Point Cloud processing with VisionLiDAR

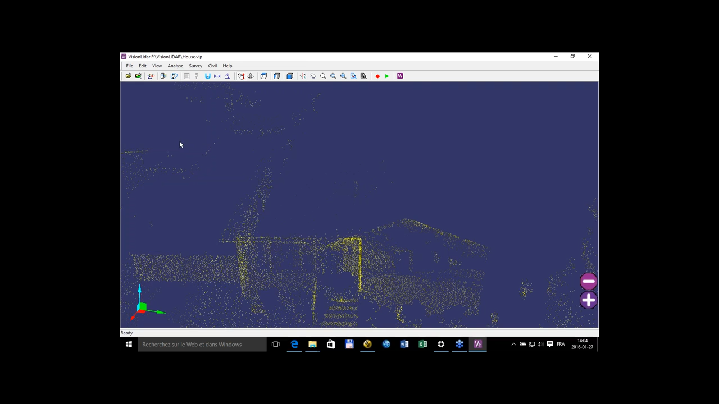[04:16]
The first one is a house that I have here. I'll show you with the intensity.
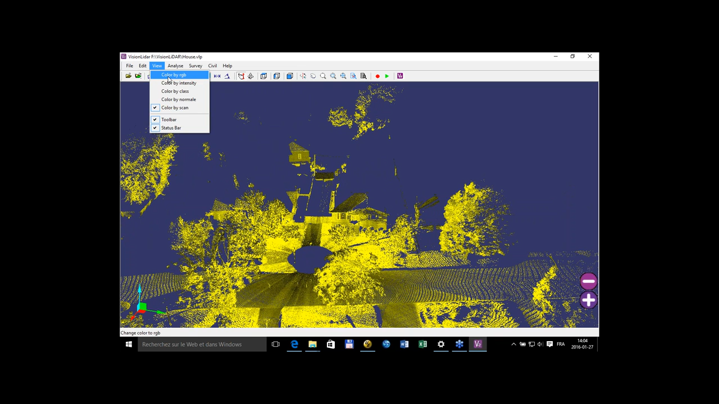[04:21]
Actually,
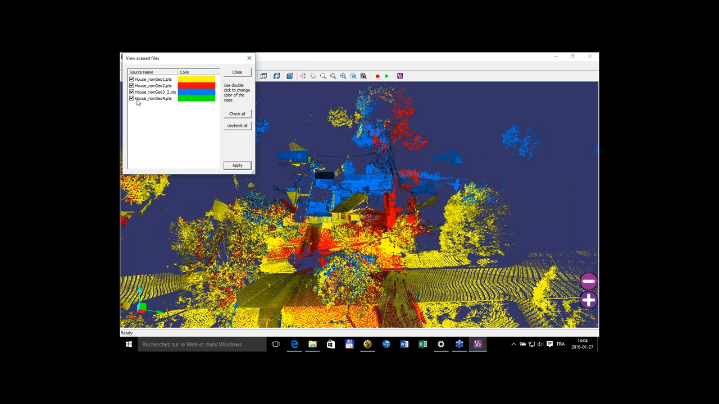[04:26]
this house was done with four different scans, terrestrial scans,
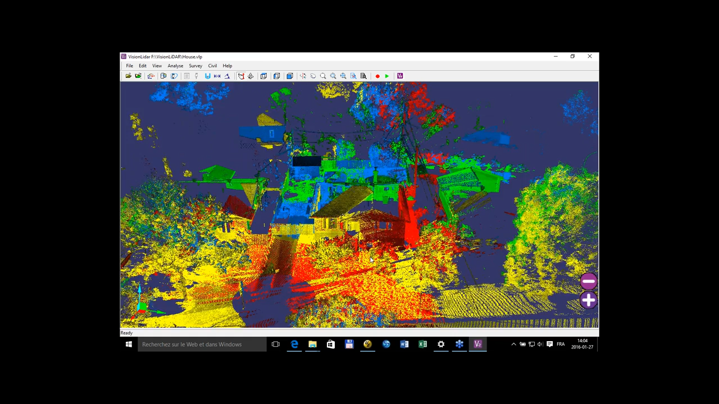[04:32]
as you see them in four different colors over here, which, if I check them by intensity, would come as this little house over here.
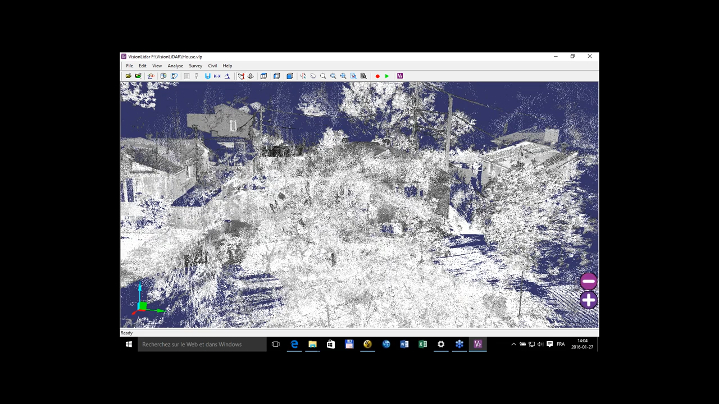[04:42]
And originally those points,
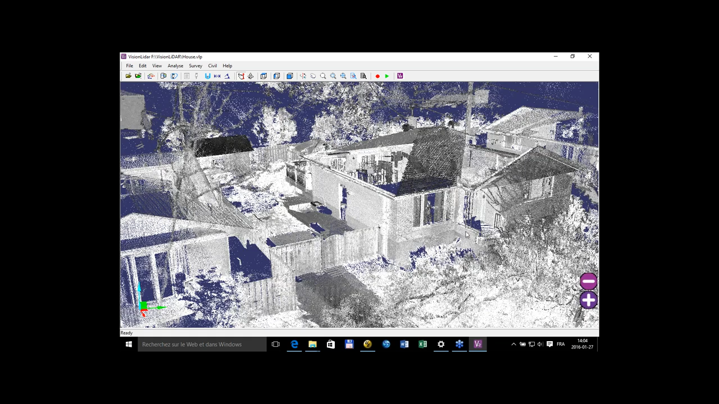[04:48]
those four different stations were not georeferenced at all.
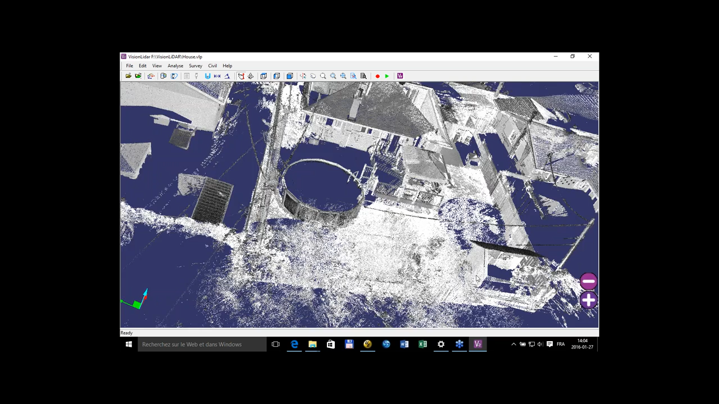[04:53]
They were all at the 0,0 coordinates. So they came back on one another at this point over here.
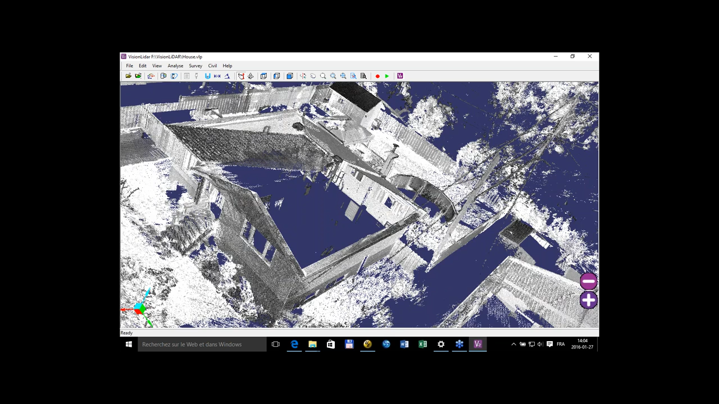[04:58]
And what I did is that actually
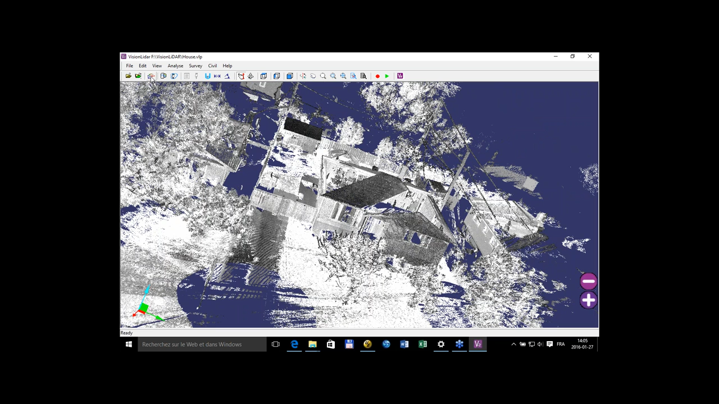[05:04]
I registered them with our tools over here. And what this tool does is that it takes one file in reference, let's say this geo1 over here, house non-geo, and a second file, either one that has already been saved in the project,
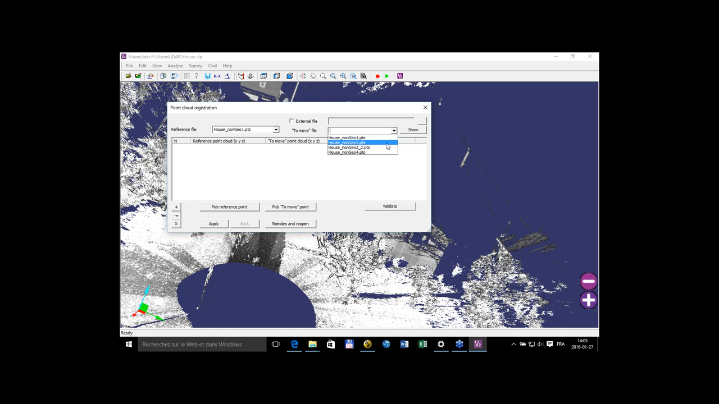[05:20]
or an external file. So I could import another file directly from this interface over here. And when I do the show over here, what it does is that it separates in two different windows.
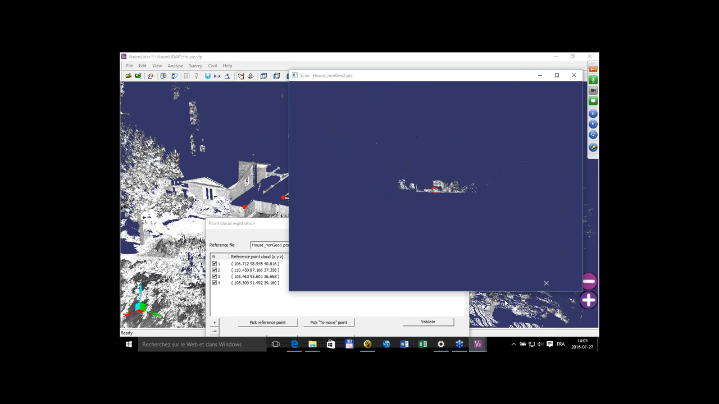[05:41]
So one window for my reference scan and the other window with the second scan.
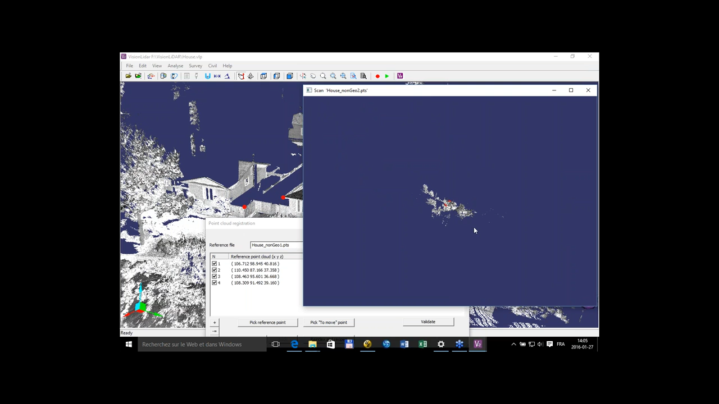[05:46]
And as you see, there are already points picked in the project because it has already been resistered.
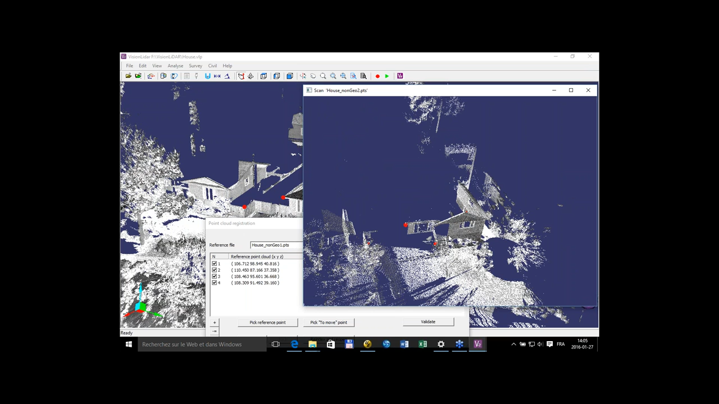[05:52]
So for now, what you need to do is pick a point in the reference point cloud, then pick a point in the to move point cloud. And once you have at least three coordinates, three junction points, well, you can then verify your translation rotation needed for the joining both scan together. And you'll have a difference between the two coordinates at the end.
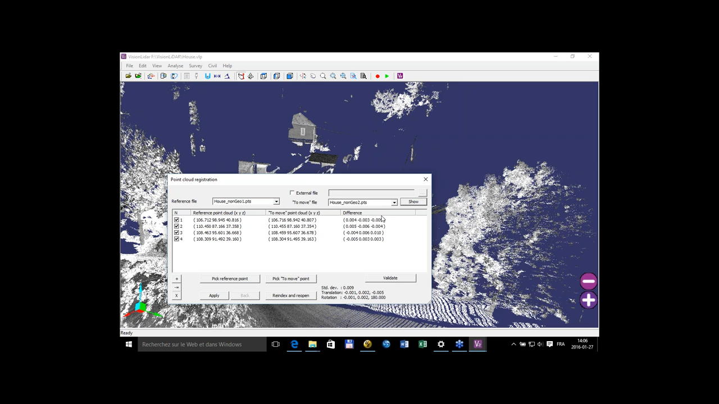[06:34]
And so between these points over here at the end I have four or five millimeters difference than mid-degree and nearly one centimeter vertical, sorry. And thus, I could put some more points if I want to bonify this registration,
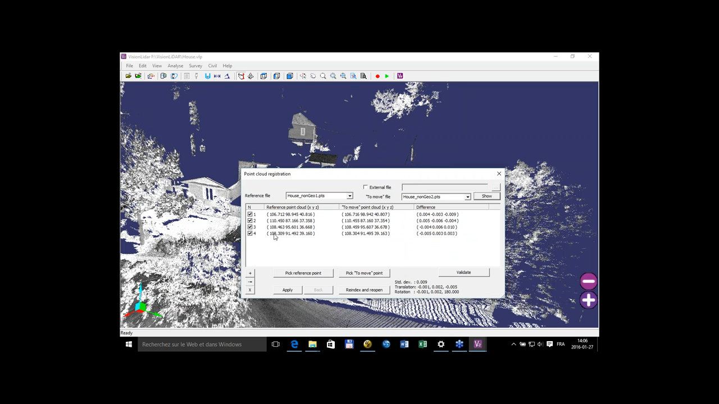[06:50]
or add some points or delete some points as I wish. There is no problem with that. And what comes at the end, sorry,
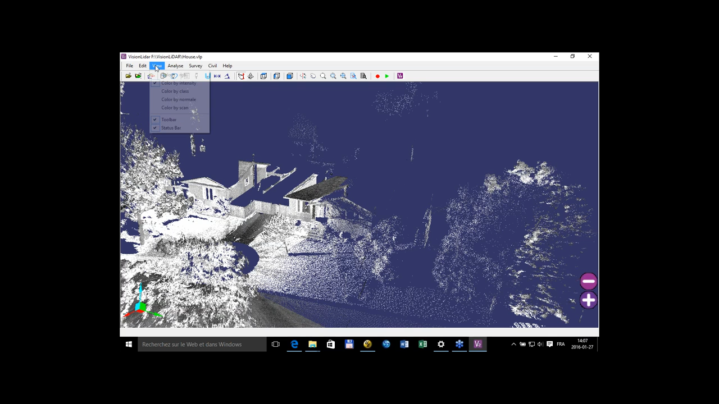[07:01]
what comes at the end is that I have my different scans like these that are joined together.
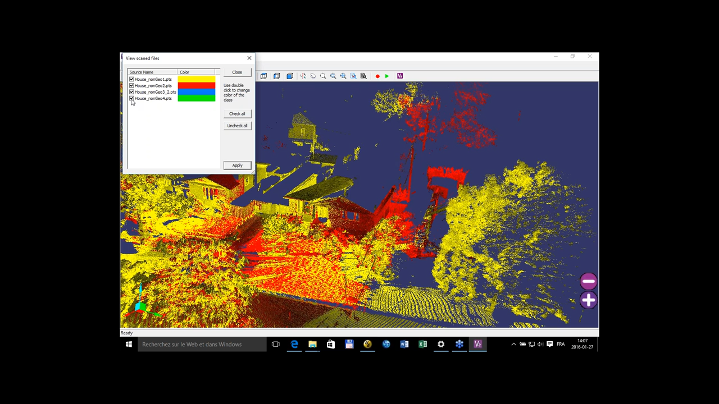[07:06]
And I can verify them
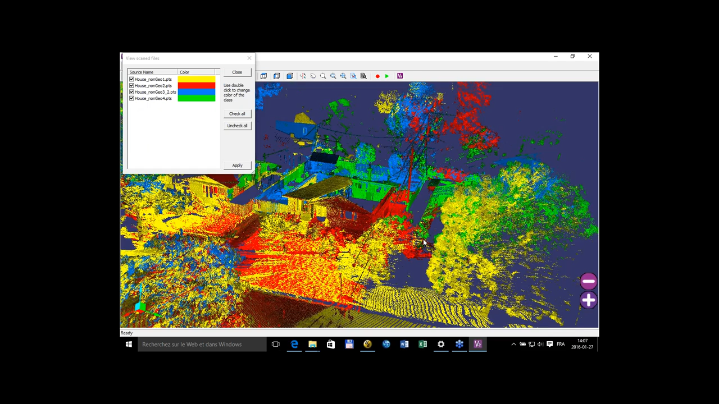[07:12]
with one another in different colors like that if I want, so I can have a better judgment of my registration if it was rightly done or not.
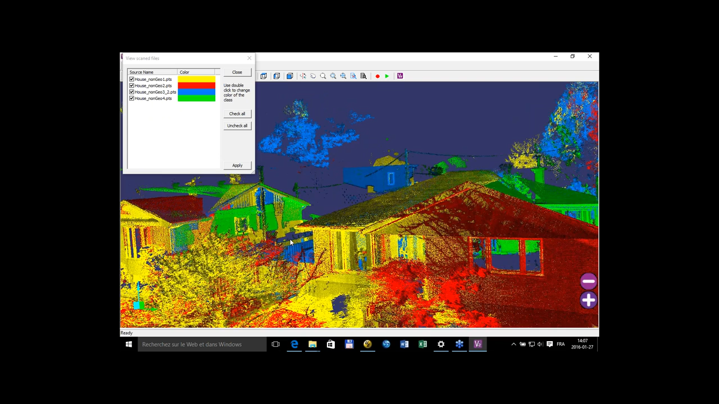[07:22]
So if I verify my fence over here, it comes very quite well. Actually, the blue seems to be offset,
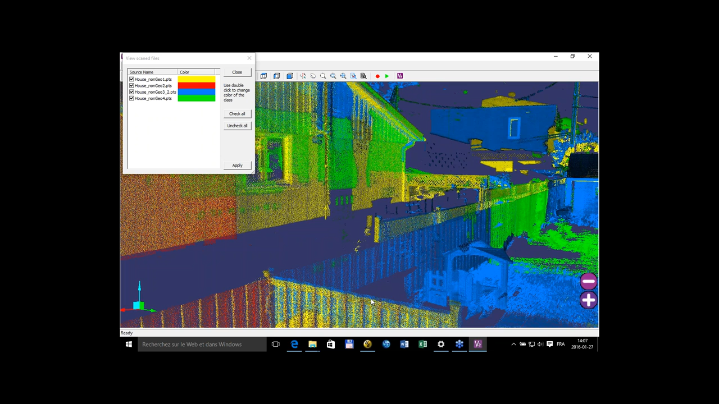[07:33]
but the points came from the backyard, so it's normal that there's a bit of a gap over here.
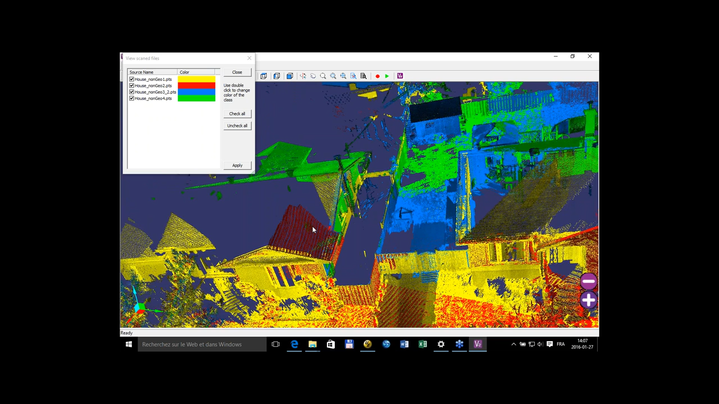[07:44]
So that's one way to – that's the way we register different files one to another is with control points like that that you pick on each different files. And from then you can set your project.
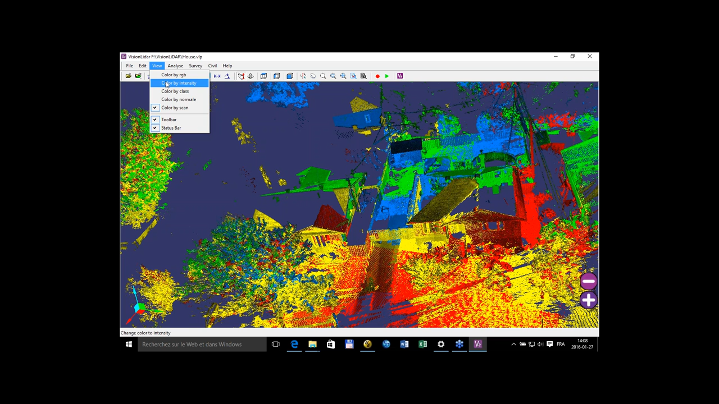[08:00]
And this is quite a small project over here. So what I'll do is I'll go on a larger project over here,
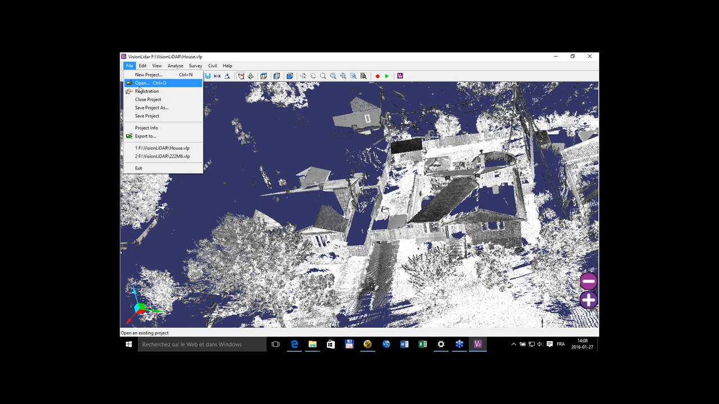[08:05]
which will be a